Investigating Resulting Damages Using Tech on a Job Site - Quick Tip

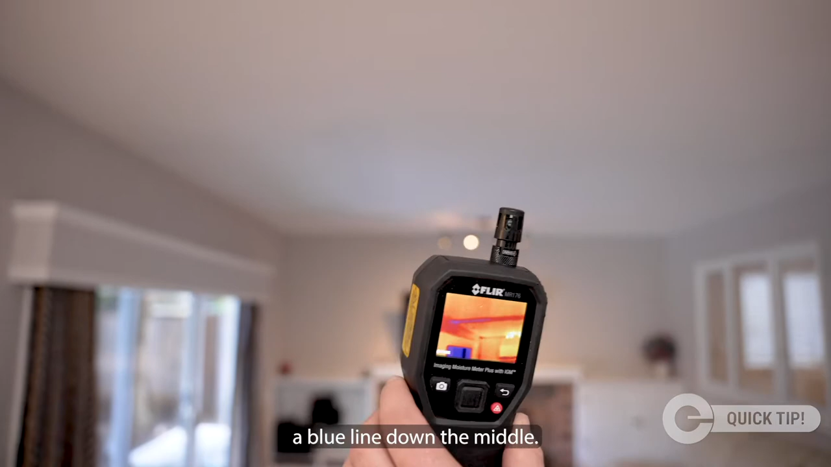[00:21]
down the middle now you could misinterpret that for water but what we're looking at is we're trying to figure out
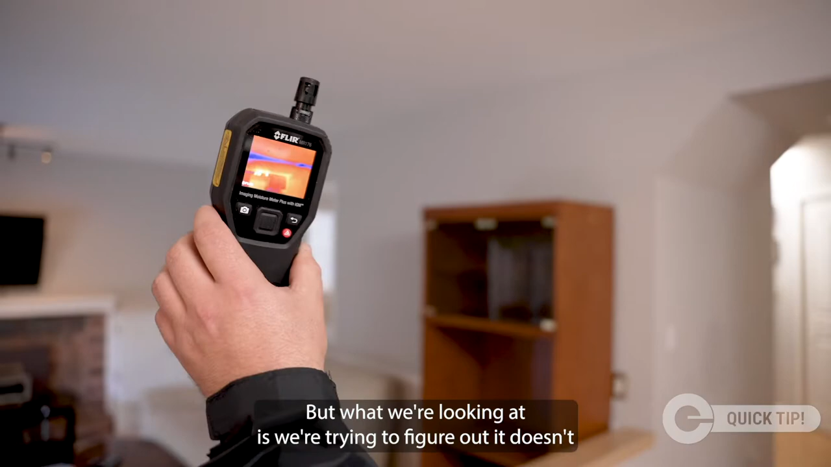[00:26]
it doesn't line up with what we're seeing on the drywall we believe that there's something else going on